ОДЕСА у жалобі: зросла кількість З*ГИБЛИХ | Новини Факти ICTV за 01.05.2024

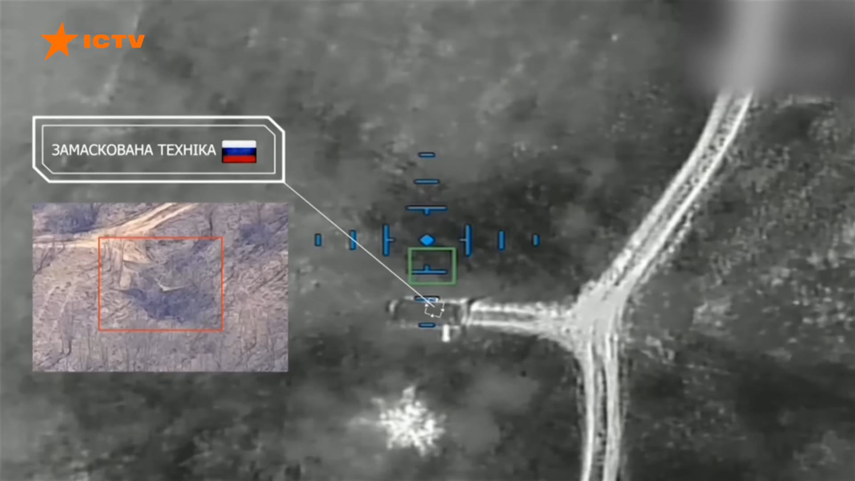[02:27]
На лівому березі Херсонщини лише за тиждень групи ударних
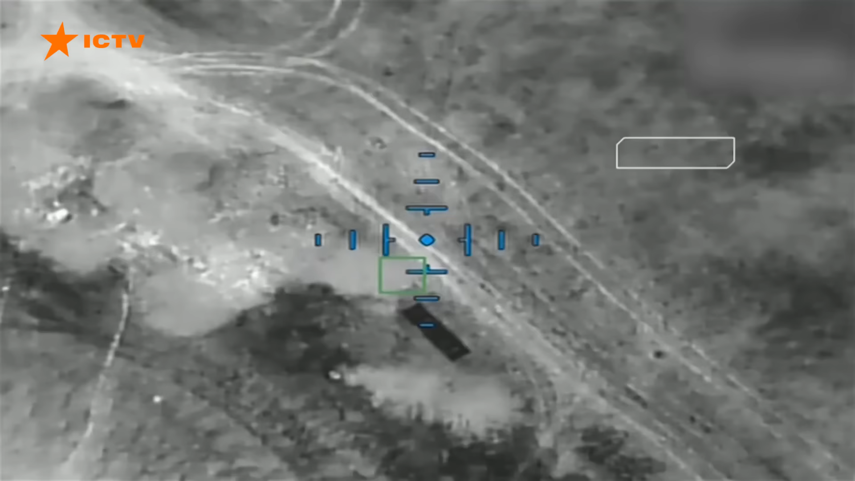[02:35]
Польовий склад із російським майном та станцією радіоелектронної боротьби.
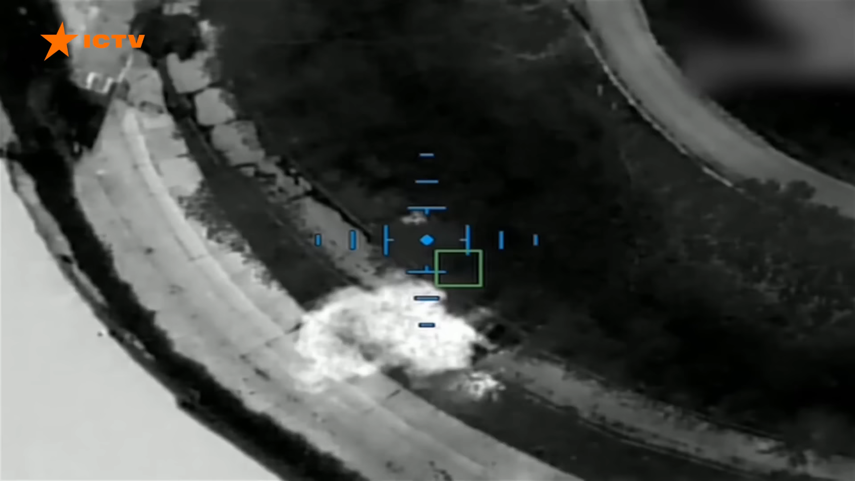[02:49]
До всього бійці ще й рознесли кілька опорних пунктів ворога на лівобережжі Херсонщини.